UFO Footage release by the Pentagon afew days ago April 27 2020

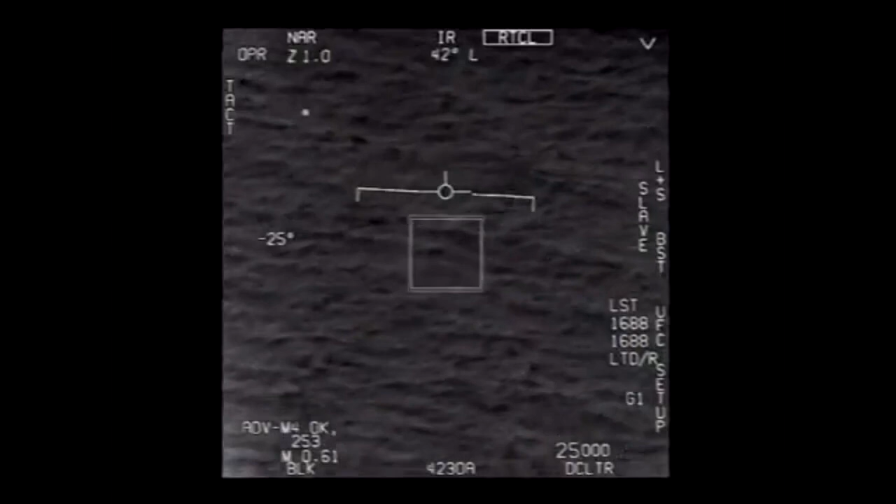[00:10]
Sckle 6 1, Tango 500, jake only now. Woohoo, dohoo! Woohoo, what the fuck is that one? No, what can you box moving target? No, I took an auto track. Oh, OK. Oh my gosh dude! Wow, look at that man! Look at the front! What the f**k?
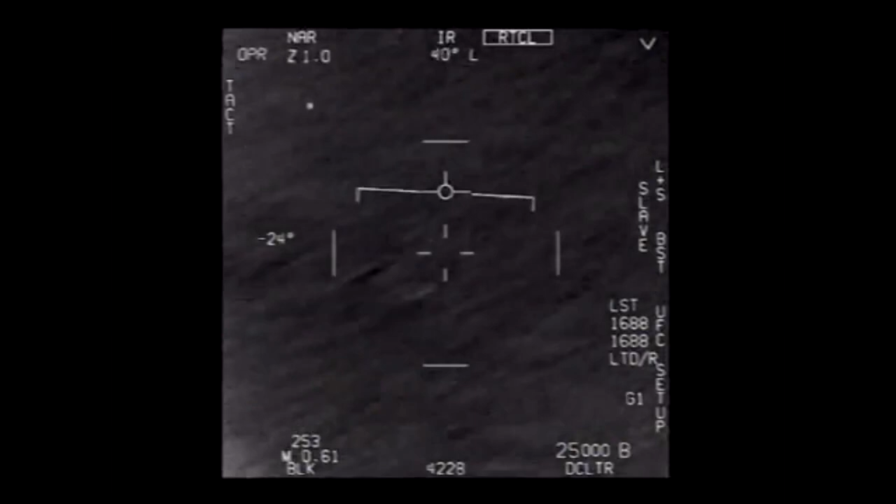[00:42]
Nickel 6-1, tangles, project on me. Oh! Got him! Woohoo!
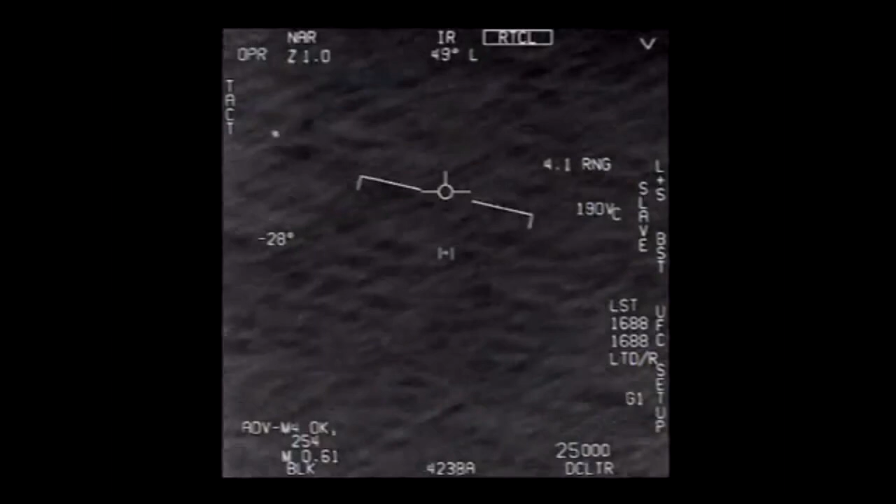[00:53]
What the f**k is that? Are you caught smoking target? No, I took an auto track. Oh, okay. Oh my gosh, dude.
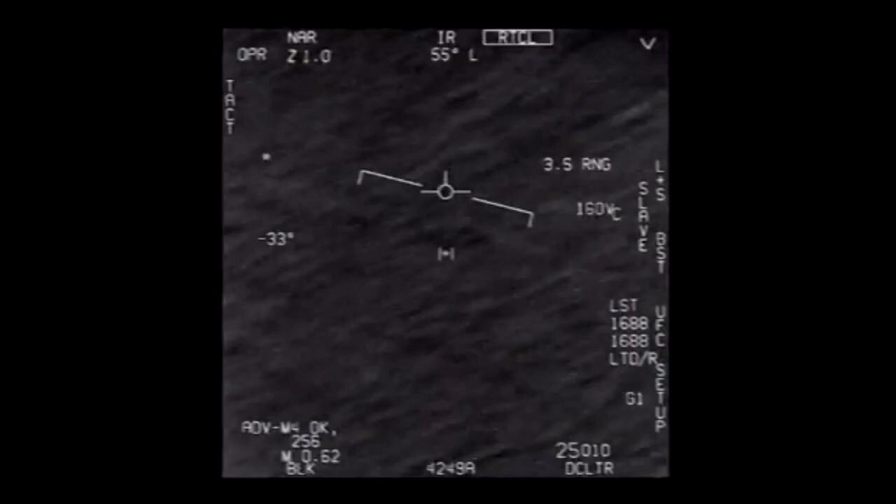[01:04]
Wow, look at that man! Look at the front!